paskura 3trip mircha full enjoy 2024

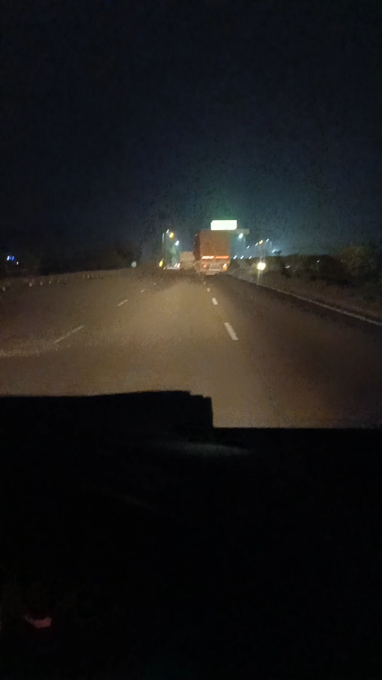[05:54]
तो यार थोड़ा झाड़ग्राम पुलिस के चक्कर में मेरा लेट हो गया था,
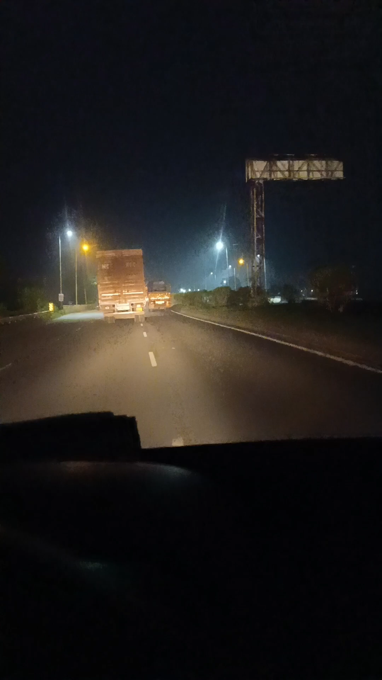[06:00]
इसलिए देखिए हम थोड़ा ज़ोर से जाना पड़ रहा है, क्योंकि नहीं तो मंडी लेट हो जाएगा। इधर RTO भी है, क्या होगा बॉस। तो दोस्त अब पहुंच गया मेरा मंजिल का रास्ता। अभी थोड़ा दिमाग ठंडा हुआ, क्योंकि इतना टेंशन में था कि माटी होगा क्या नहीं।
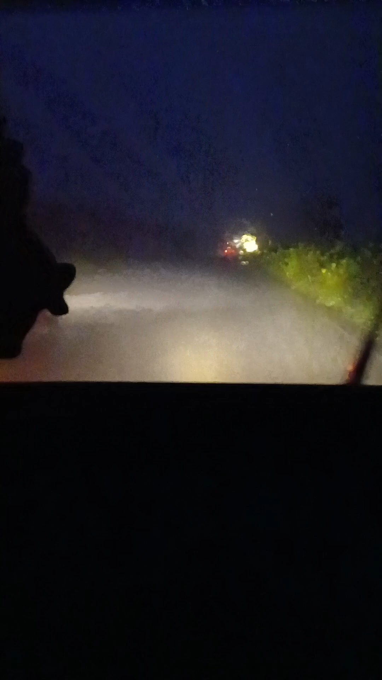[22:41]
तो दोस्त बारिश देखी है, लोहा से लेके खड़गपुर रोड में हम लोग जा रहे हैं, इतना बारिश हो रहा है तो हम लोग तो ट्रिपल दिया हुआ है,
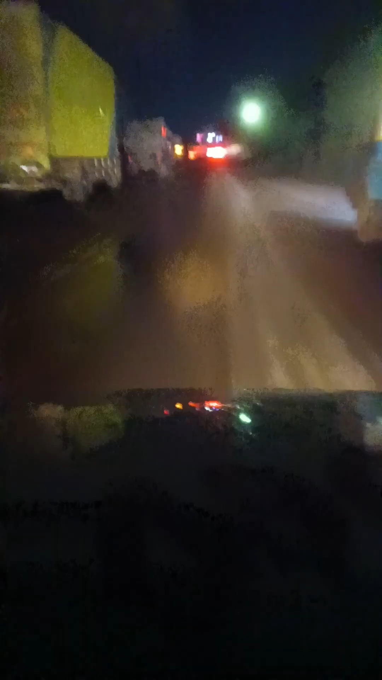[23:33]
देखिए हम अभी खड़गपुर चौरंगी घुस रहे हैं, बाएं तरफ देखिए,
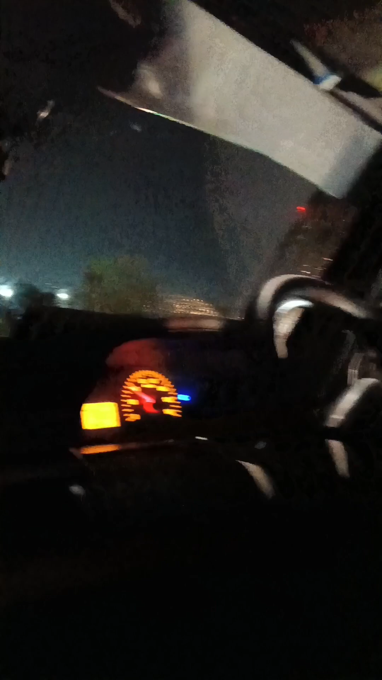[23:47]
तो चौरंगी घुस रहा है, देखिए चौरंगी पूरा सिग्नल अलर्ट जगह है,
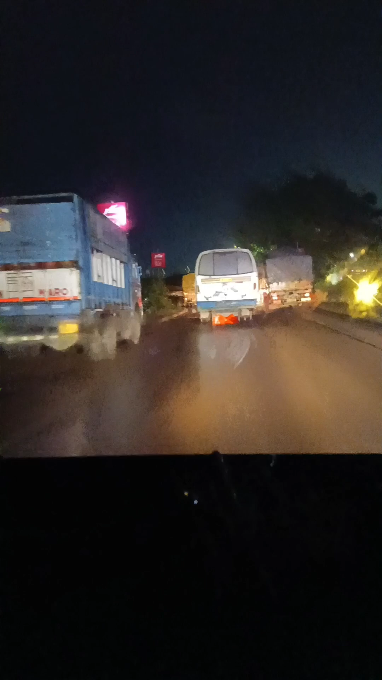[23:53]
यहाँ पर सिग्नल फेल करेंगे तो बहुत फाइन मार देता है चौरंगी पर,
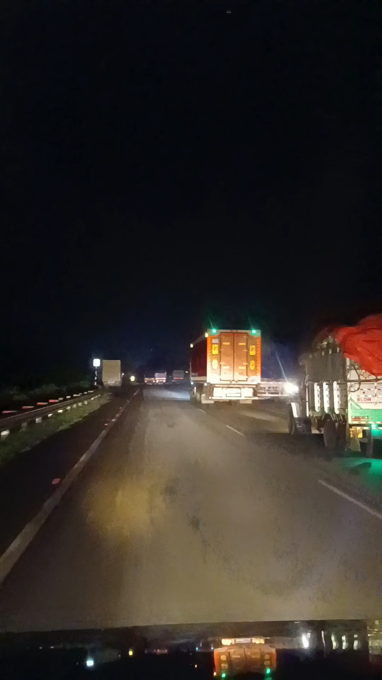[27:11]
तो गाइस देखिए आगे एक जा रहे है क्या गाड़ी पता नहीं पूरा आचार है चाचक का पूरा फुल स्पीड में देखिए मतलब पकड़ने कोशिश कर रहा हूँ। तो देखिए मेरा इतना रॉकेट ट्रिप नहीं है लेकिन उसका देखकर मेरा थोड़ा जोश बढ़ गया।
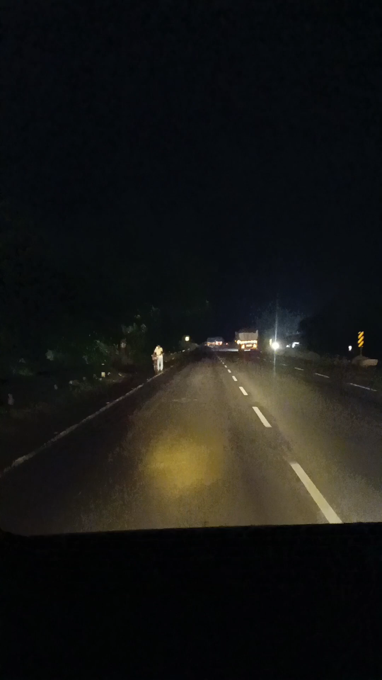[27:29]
मेरा अभी थोड़ा तेल जमने दो लेकिन उसके उतना भेड़ होगा कहाँ का गाड़ी अभी तो पता चलेगा। तमिल वाला गाड़ी हटो हटो हटो चेन्नई का गाड़ी है तो बस इसको पकड़ने नहीं पाया हम क्योंकि